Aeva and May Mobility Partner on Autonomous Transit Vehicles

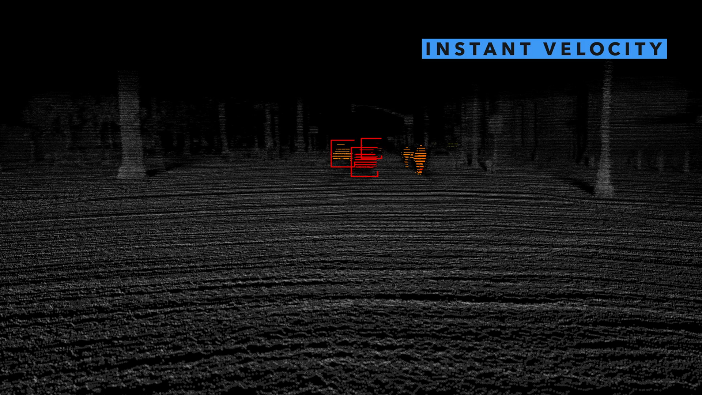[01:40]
And that helps us compute better velocity estimates for all the other objects in the world.
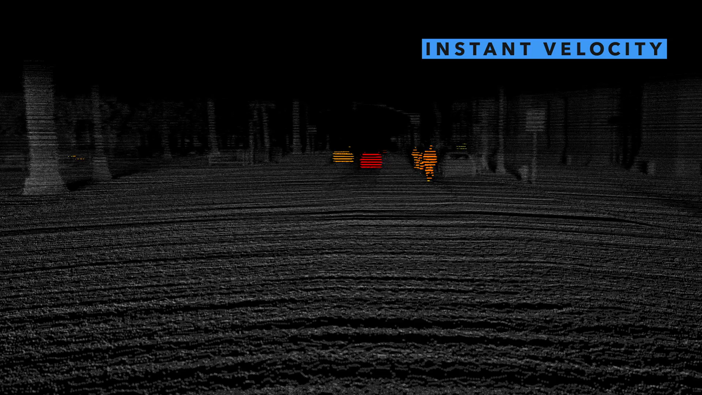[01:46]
Today, May Mobility's vehicles don't go on freeways, and the reason for that actually isn't because freeways are hard.
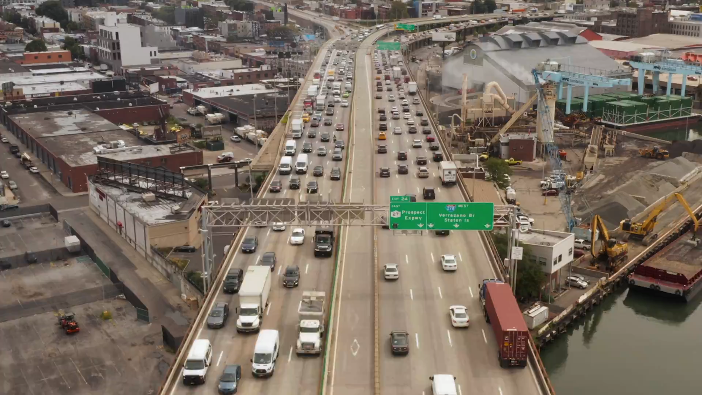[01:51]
Freeways are actually quite predictable and manageable environments, but you need to be able to see very long ranges.
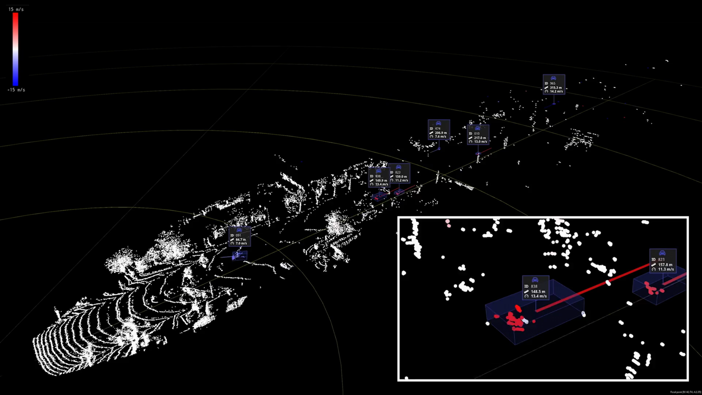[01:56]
Today's amplitude-modulated LiDARs have a lot of trouble seeing that far down road.